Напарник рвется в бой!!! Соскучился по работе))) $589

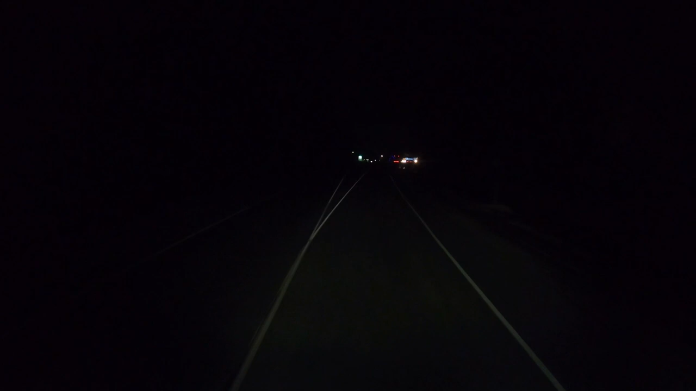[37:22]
Туда поедем? Да, наверное, туда и поедем. Малиновый звон? Заодно спросим у нее, почему она по ночам не работает, да? Да-да-да, в прошлый раз она нас обломала. Мы же сюда ехали, мы же вот здесь кушали. Умет. Мясо. Я уже слышу его запах.
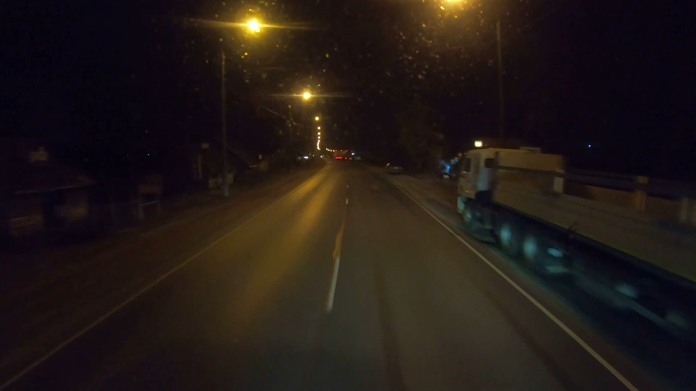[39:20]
Уже, в принципе, можешь даже и не газовать сюда. Не, ну ты поворотом направо. Да. Нет? Где-то вот прямо вот здесь вот. Здесь? Ну, поехали. Где-то. Возможно, где вот машины стоят, где-то вот прямо здесь. Машины стоят, я тут не стану. Брат. Пятерочка. По-моему, была на после.
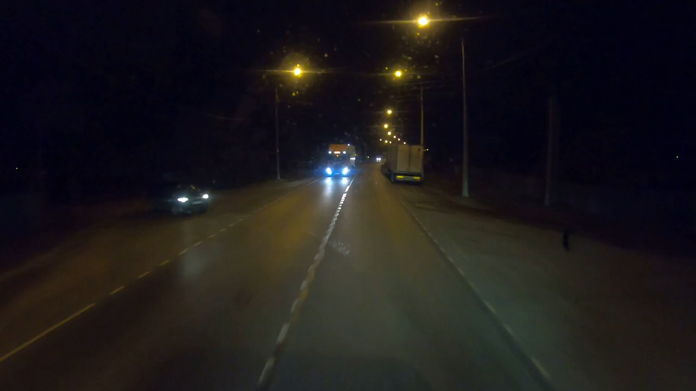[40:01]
наверное. Справа. Столько машин вообще прям не ожидал. Здесь вот прям. Аптека. Вон там. Транзит. Дальше. Моргает вот здесь. Здесь? Да. Вот это тетенька, вот этот домик, это, да? Ну, да. Вот она прям.
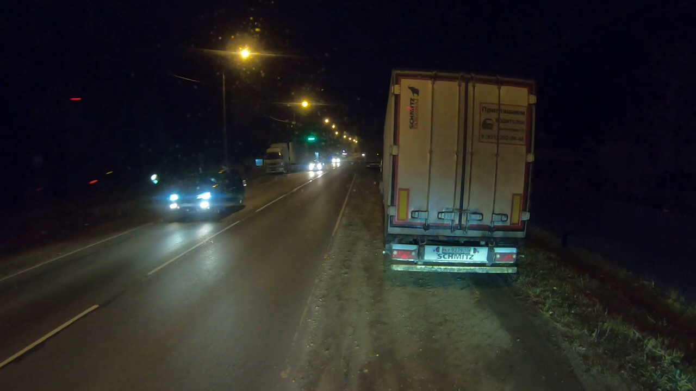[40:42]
Или может дальше проехать там встать, или здесь поставить? Здесь надо поставим. Кафе вот прям перед нами. Че? Да? Ну хочешь проехать дальше? Там дальше тоже там... оттуда, что отсюда, что оттуда. Я просто здесь, получается, у меня хвост на этой. На дороге. дороге, как на съезд на, в деревню направо. Ну давай тогда дальше проедем. Давай дальше проедем. А здесь вот между ними я не влезу. Вот здесь вот, или влезу.